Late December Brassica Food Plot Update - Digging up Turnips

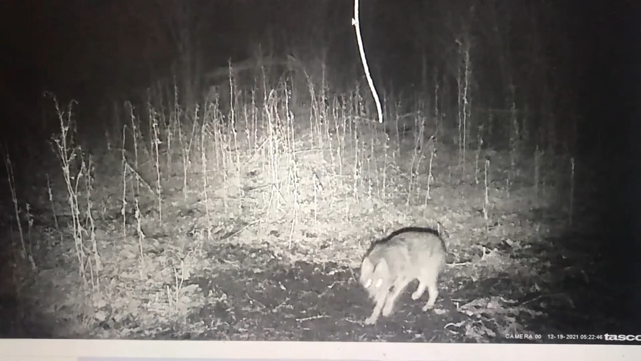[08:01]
That's a really nice deer. I have his shed from last year and, um, this is the third year of pictures I've had of that big boy,
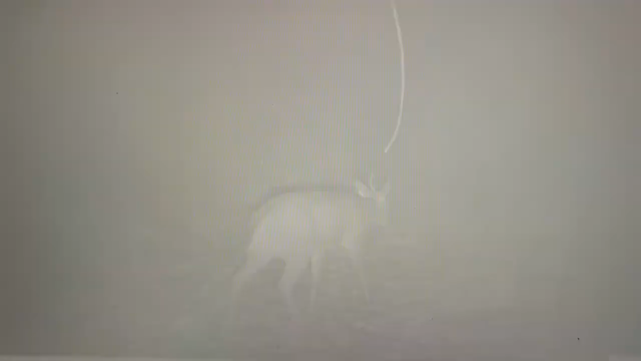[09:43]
now they're on it like crazy every evening, every night, tons of different bucks. Um, yeah, it's just really cool to see all the deer sign out there.
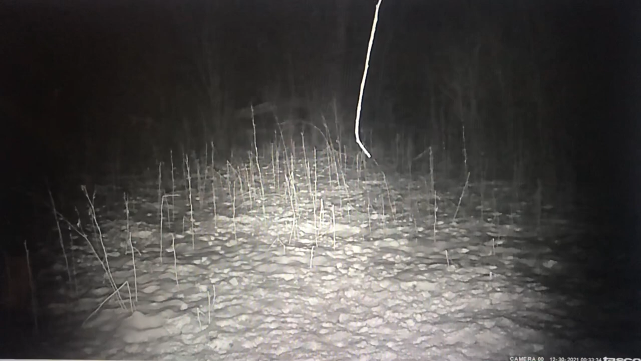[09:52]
And I probably walked around a little more than I should have, but I probably won't get back out there for a while now, you know, in, in the bedding areas until probably shed season.